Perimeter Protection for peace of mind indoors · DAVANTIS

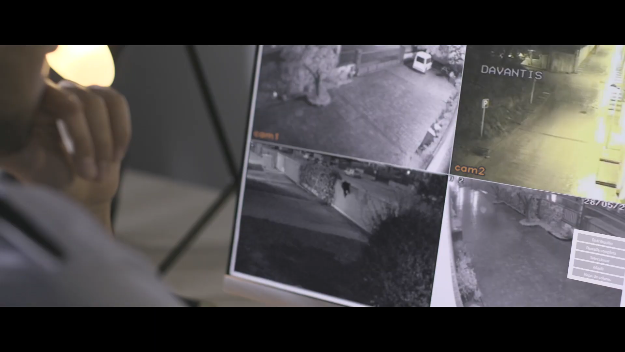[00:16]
Our diffusion security system uses advanced video analytics for reliable
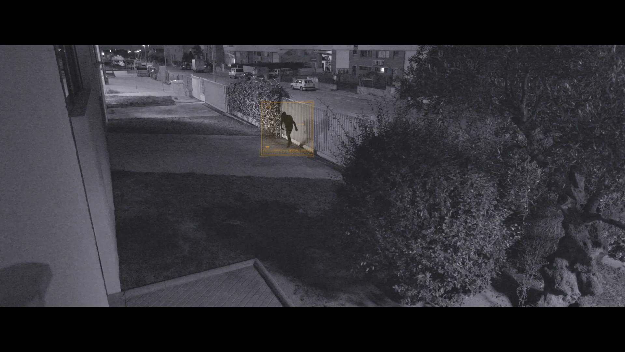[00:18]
detection of suspicious elements
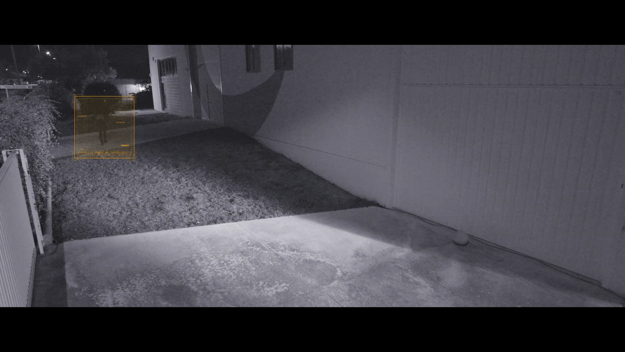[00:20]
and actual intruders breaching your perimeter or entering off-limit areas.